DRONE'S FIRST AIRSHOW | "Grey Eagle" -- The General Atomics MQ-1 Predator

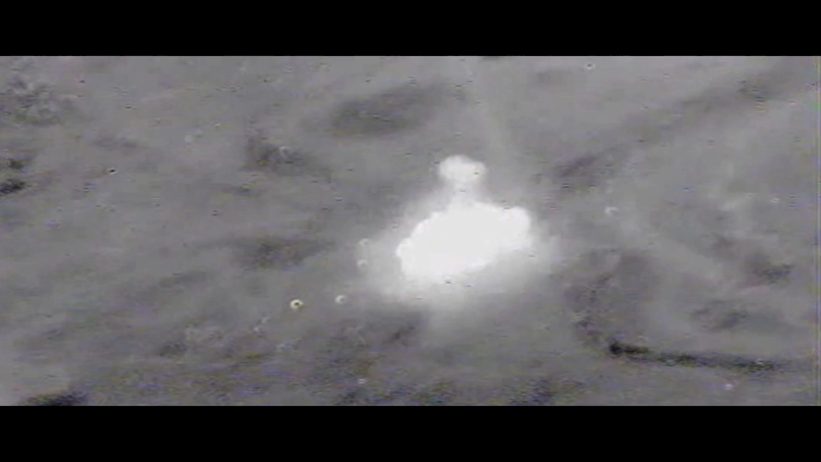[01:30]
It has a daytime television camera, a forward-looking infrared radar camera,